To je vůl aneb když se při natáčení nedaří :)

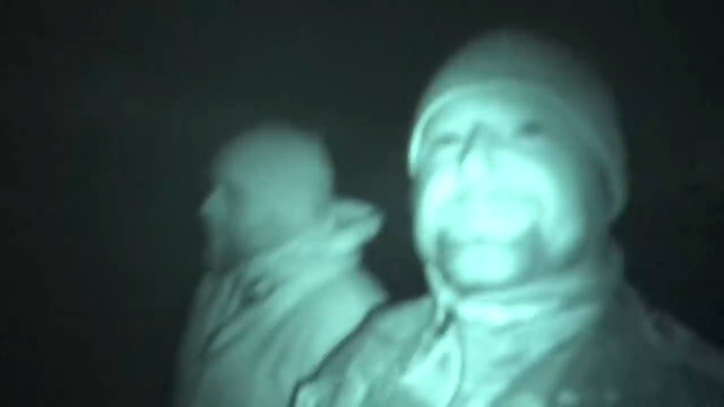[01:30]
No, takže na tom nočním jsme tam vidět my.
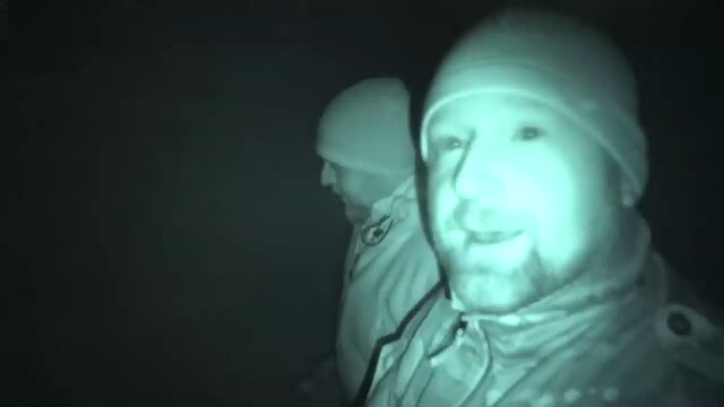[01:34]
Páč jsme blízko, ale to vzadu asi nevidíte. Taky nepřítel za náma jede.